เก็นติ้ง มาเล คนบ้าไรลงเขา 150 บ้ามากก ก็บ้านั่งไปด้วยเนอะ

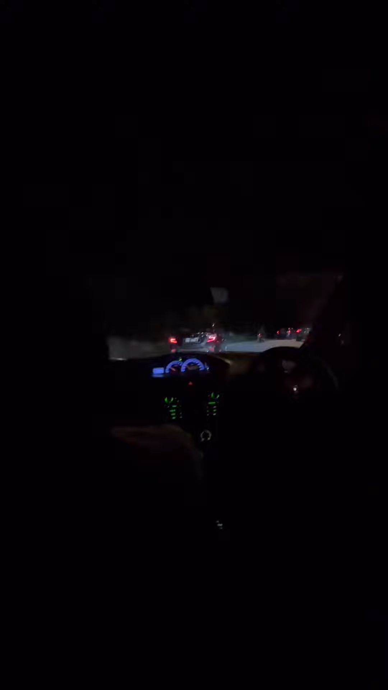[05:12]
นะอะไรนะไ อ้ งานแข่งอะไรนะไอ้ฟังที่ปีนเขาอะ ฮิวคลาม ฮิวคลามฮิวคลามอัน น ี ้ ฮิวดาวฮิวดาวด
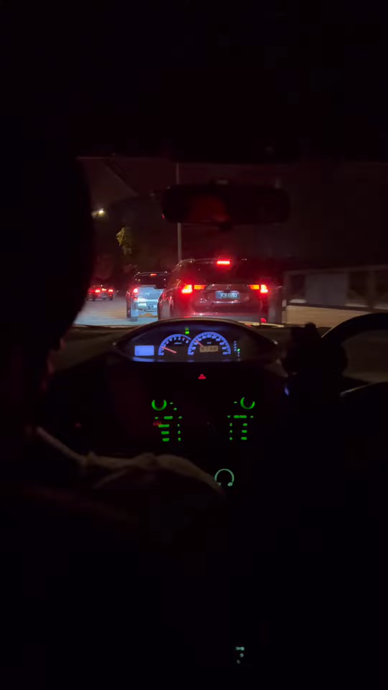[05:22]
าวฮิว ฮิวตัวเองอย ู่แล้วครับเพจ SBK Plus SPK Plus นะฮะกำลังจะลงเขาโชว์มึงไม่ต้องเร็วมากไม่ต้องโชว์เร็วมากนะ
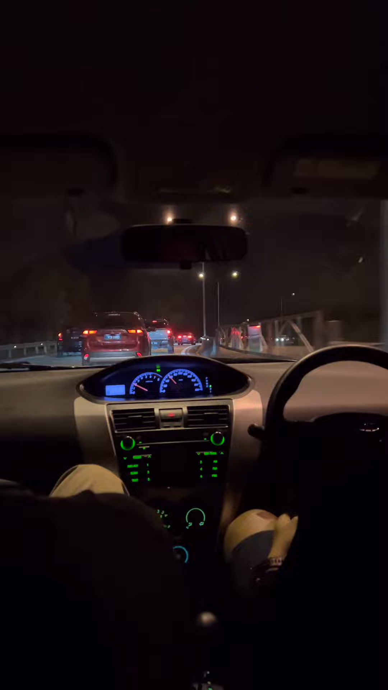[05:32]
เผื่ออันตรายไปบ้าง เผื่ออันตรายเมื่อกี้นี่บอกเลยแค่ 5% นะครับ 5% จะหลุดแล้วไม่ใช่หรอก ไม่ได้ห่วงมึงลูกเค้ายังเล็กไอ้จ๋า อ๋อ we are sing we are sing ไม่ซิงหรอกคือน้ำตึงถ้าใครจะสปอนเซอร์ก็ขอเป็น M100 ดีกว่าครับ M100 วู้ฮู้เป็นไงล่ะเงียบทั้งรถ ไปอ้าวกูติดตอนยกกล้องถ่ายนั่นช้า
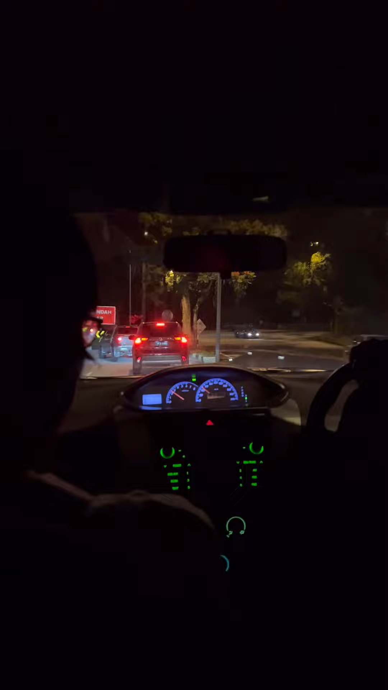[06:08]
หมดแล้วหมดแล้ว หมดแล้ว หมดแล้วตอนนี้หมดแล้ว แต่มันมีโค้งล่างมันโยนยาวๆอยู่นะ จบแล้ว ตรงไหนของเนี่ยคนละเปอร ์คนน่าจะเยอะมาก มาทำพี่อะไรวะ
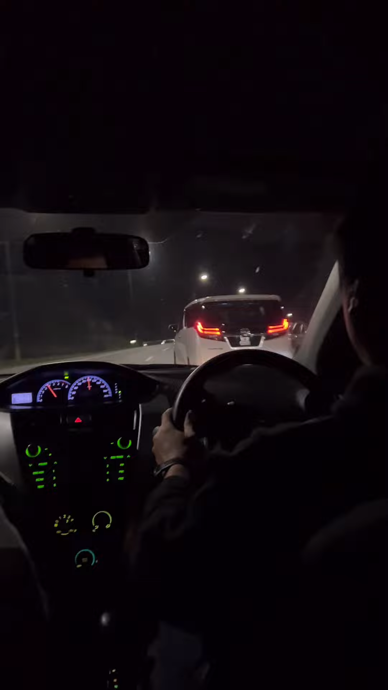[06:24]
ตอนนี้เราลงจากเกตติ้งนะครับเสียดายที่ทางลงมีไอ้หลังเต่าเยอะ
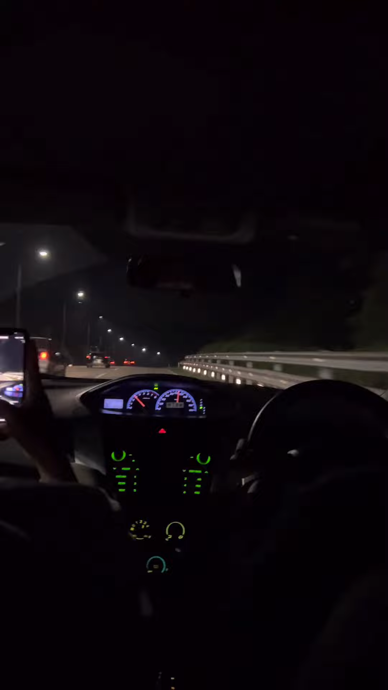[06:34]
ลูกระนาดก็เลยไม่สนุกครับไม่สนุกเท่าขึ้นแต่ตอนขึ้นพอดีแบบไม่ได้ใช้ เ